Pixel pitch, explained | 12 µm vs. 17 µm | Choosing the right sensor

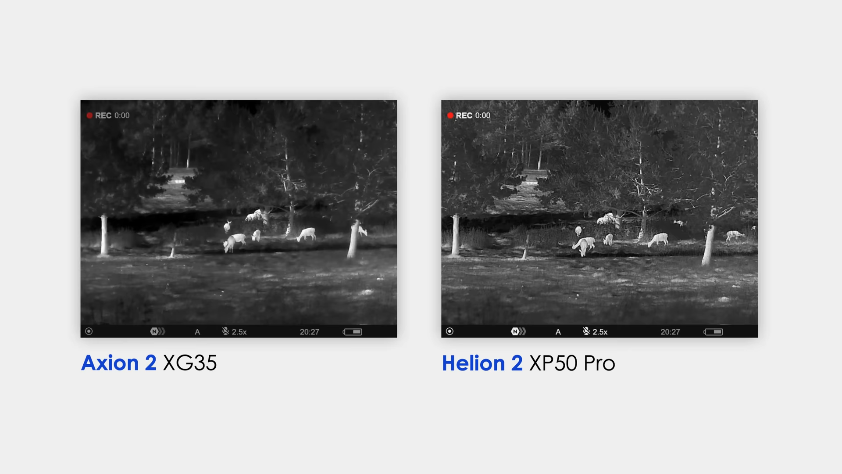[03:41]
I will probably not see a big difference between the two pictures. Both are of high contrast and detailedness.
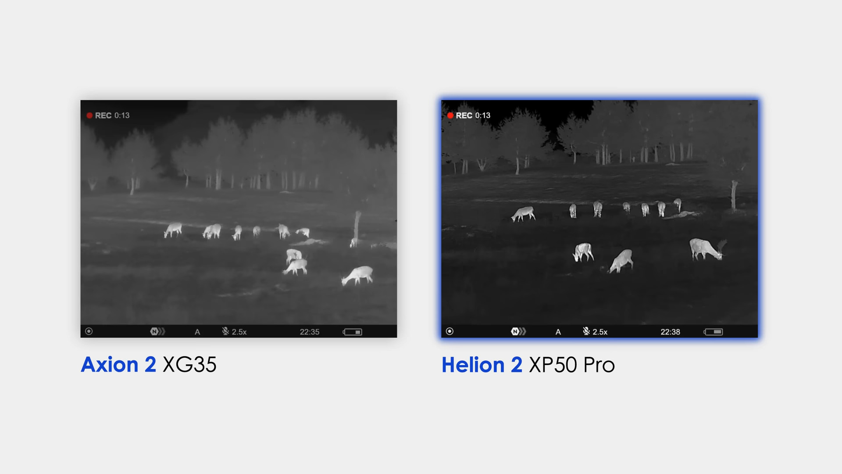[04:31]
As you can see, in conditions of low temperature contrast, the picture in Helion 2 XP50 Pro is more informative, almost as a black and white photo with large range of mid-tones and a high quality rendering of the animal and the background. The same with the detection range.